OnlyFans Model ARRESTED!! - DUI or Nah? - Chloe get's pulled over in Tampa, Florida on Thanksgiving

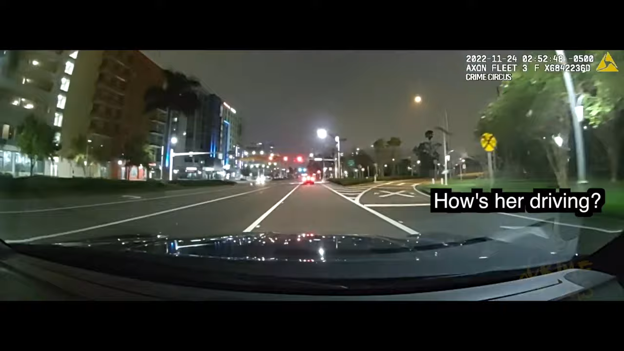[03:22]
Looks like 8 Juliet Sierra on a dark colored Volkswagen Ford.